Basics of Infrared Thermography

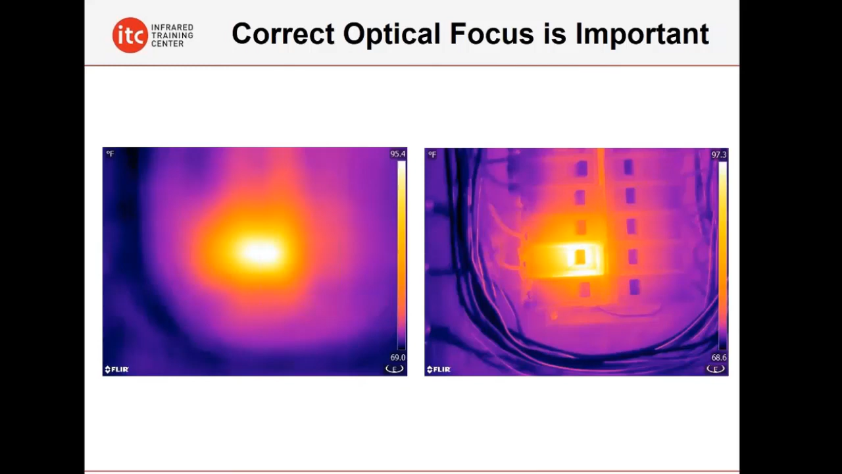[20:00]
So we do a lot of emphasize a lot of good camera skills in our training classes, like how to properly focus and what you can do to get the best possible focus. Image adjustment is a big one as well. How do you properly adjust the images so you have the right contrast so that you can identify things like missing insulation? Because if you just rely on all the auto features of a particular inexpensive infrared camera and don't know how to maximize the contrast by making these adjustments after the fact, it's possible you're going to miss some critical thermal anomalies that are on the surfaces of things like a building here.
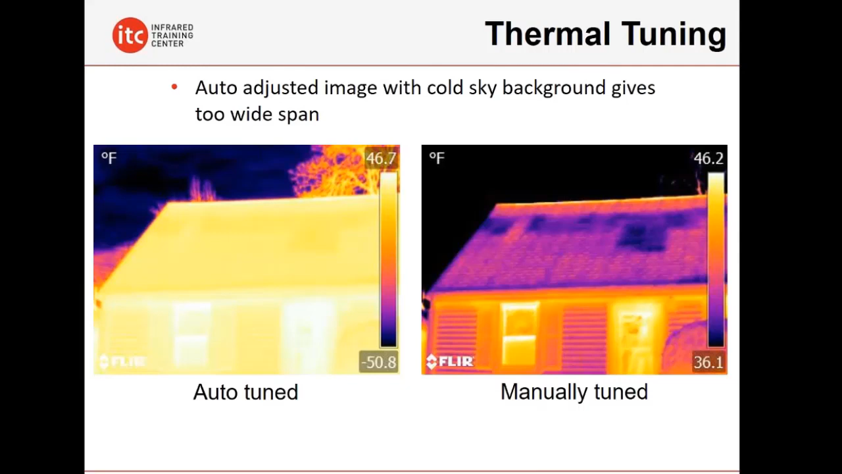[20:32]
So we emphasize good image quality in our training courses as well. Thermal reflections are a big one. False hot spots or false cold spots, things that cause an object to appear to be warmer or cooler than it really is. On the left, these electrical terminations look like they're warm. It's really nothing more than the reflection of the thermographer's body heat off of that surface. And as you move, you'll notice that the thermal patterns also change as well. But if you don't understand that, you're going to get yourself into trouble where you're going to think that something appears to be a lot hotter than what it really is.
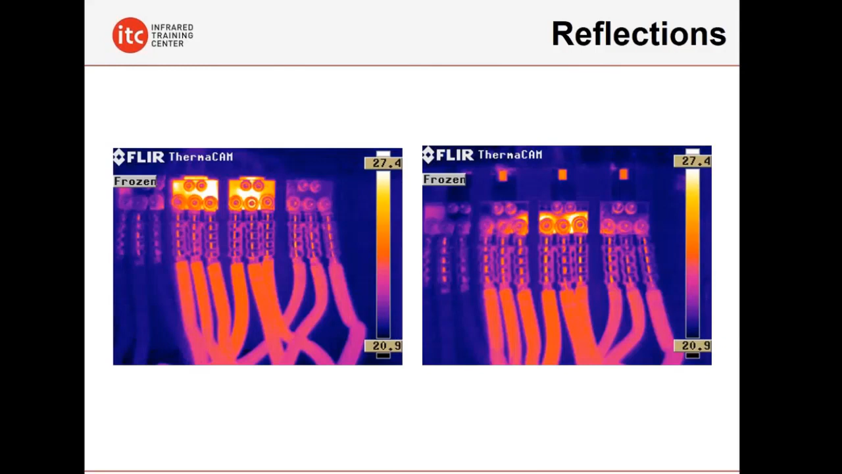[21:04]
And erroneously report it as an issue when it's really not. And emissivity is the big one here as well. This is a copper busbar lab that we run in our level one training courses. Shiny metals don't emit their energy well at all.
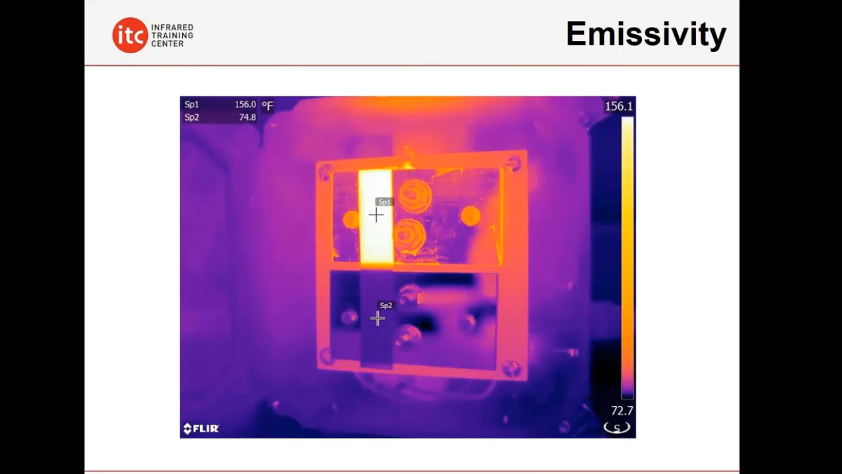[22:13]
In fact, you're likely going to get into a lot of trouble as well. And so we emphasize a lot of this in our level one, level two, and of course, our level three training classes. Resolution is something we talk about as well. People are often are attracted to the low price point, the lower cost thermal imagers because they're more affordable. Well, that affordability is also at a cost in the fact that you don't have as much resolution as perhaps a higher end camera. And that could potentially cost you in your ability to be able to properly identify things like missing insulation or air leakage or perhaps electrical problems that are occurring in an outdoor utility situation,
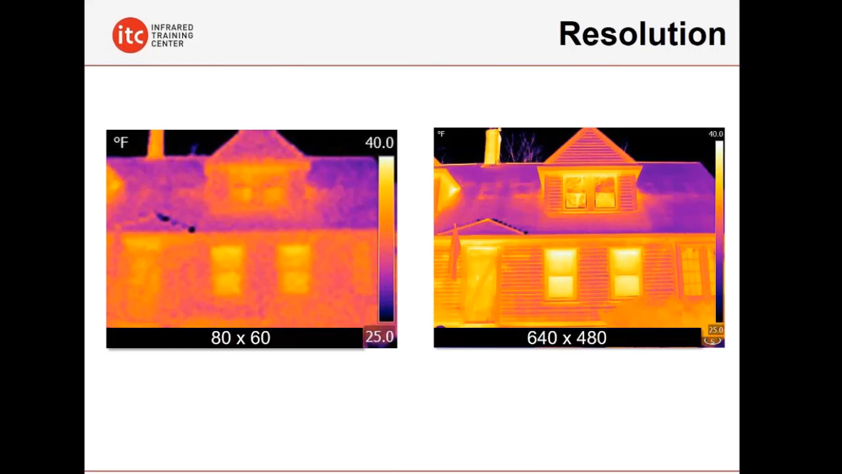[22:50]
On screen: scale top 40.0°F, scale bottom 25.0°F
in a substation, things like that. You might miss these problems because you don't have sufficient resolution to be able to look at that problem. And then the misconception of that, we can see through things. We can look through walls or look through metal panels. And that, unfortunately, is not true. This is a metal box lab that we use in our level one training classes. There's an incandescent light bulb on the inside. On the outside, it's only 114 degrees. And when you open up the box and look inside at the light bulb, you know it's over 320 degrees.
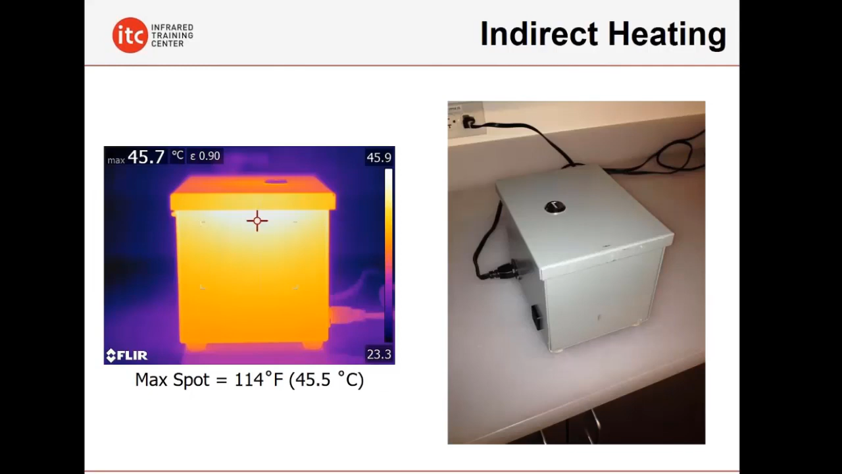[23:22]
On screen: max 45.7°C
And that 320 degrees is not showing up on the outside. And that's something.
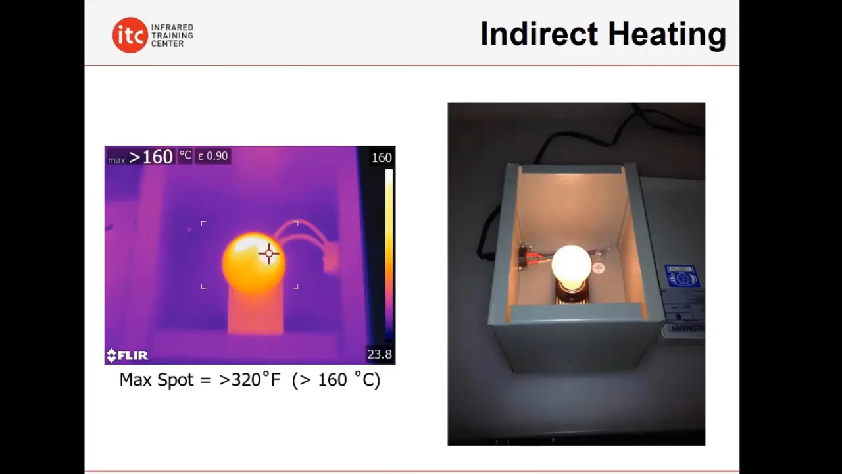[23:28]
This indirect heating becomes very concerning and very problematic because in situations like this, presented our information conference back in 2015 by Daryl Androli. This is a motor control center. This bucket with the door closed on the left, the hottest spot he saw on the outside was only about 91 degrees Fahrenheit, which is probably the ambient conditions of the environment in this particular mechanical room. Yet when he popped that open and looked at it directly, the hot spot on the inside of that MCC, almost 874 degrees.